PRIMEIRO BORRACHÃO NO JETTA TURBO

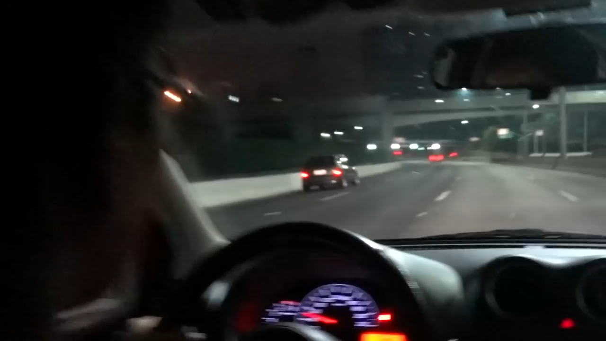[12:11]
Ai, caralho! Que porra foi essa? A viatura. Ah, não. É a viatura? Ambulância. Nossa, mano.